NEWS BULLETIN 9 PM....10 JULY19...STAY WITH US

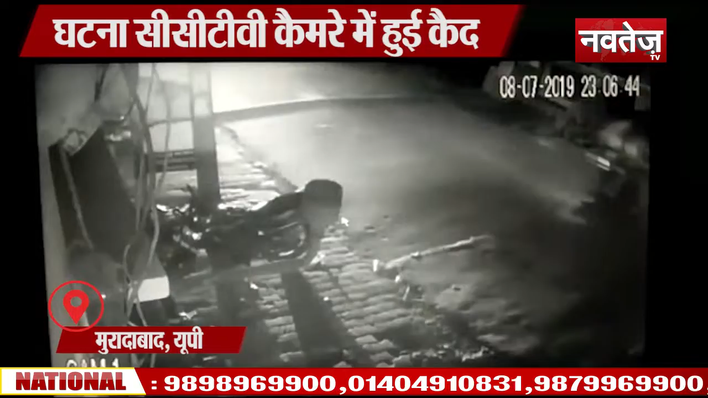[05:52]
जिसके पीछे आ रहे ही तेज रफसताब बस ने युवक को कुचल दिया। वार्दा की पूरी घटना CCTV कैमरे में कैद होगी।